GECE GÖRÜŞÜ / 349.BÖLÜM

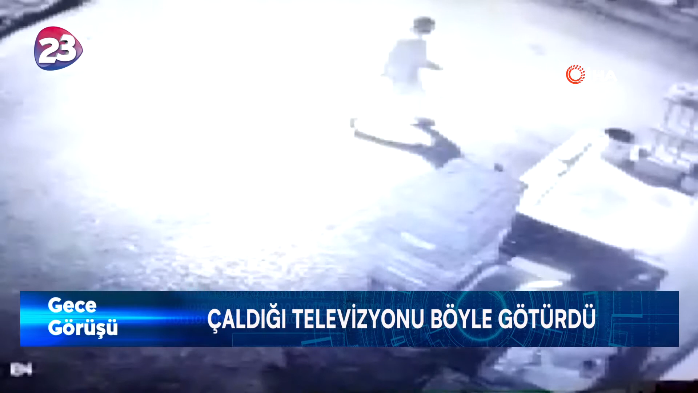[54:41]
Çatalçeşme Mahallesi Makbul Sokak'taki bir evde hırsızlık olayı yaşandı. Ev sahibi Zülküf Sualp'in evde olmadığı sırada balkondan içeri giren iki şüpheli televizyon, kol saati ve cüzdan çaldı. Eve geldiğinde durumu fark eden ev sahibi Zülküp Sualp olayı polise bildirdi. Polis ekipleri evden parmak izi alarak çevredeki güvenlik kameralarını inceledi. Kendisi çalmış birisi, o birisi de arkadaşı. Hırsızlardan birinin elinde televizyonla kaçma anları ise bir iş yerinin güvenlik kamerasına yansıdı.